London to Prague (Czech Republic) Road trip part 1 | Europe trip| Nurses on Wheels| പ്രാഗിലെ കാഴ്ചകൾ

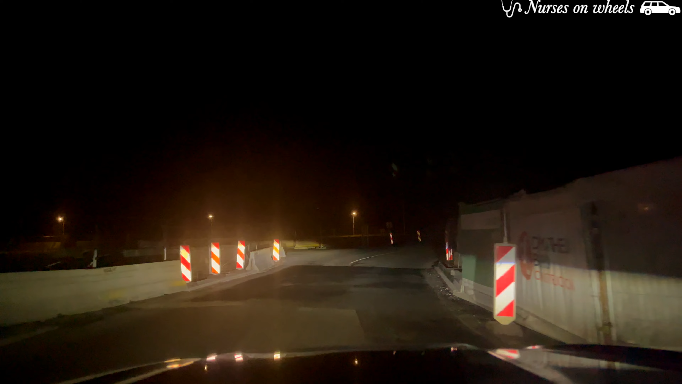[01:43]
നമ്മൾ ഏകദേശം ഫ്രാൻസ് ജർമ്മനി ബോർഡർ എത്തിയിരിക്കുകയാണ്. നമ്മൾ ബോർഡർ ക്രോസ് ചെയ്യാറായിട്ടുണ്ട്. ദ റൈൻ എന്ന് പറയുന്ന ഒരു നദിയാണ് ഇവിടെ ഫ്രാൻസ് ജർമ്മനി ബോർഡർ.
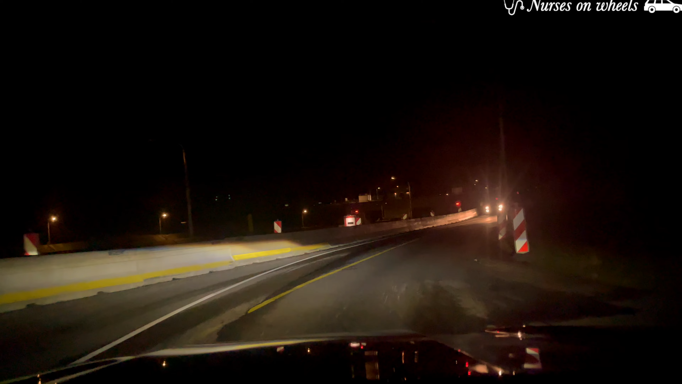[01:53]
അപ്പോൾ ആ നദിയുടെ ബ്രിഡ്ജ് കടക്കുന്നതോടുകൂടി നമ്മൾ ജർമ്മനി എത്തും.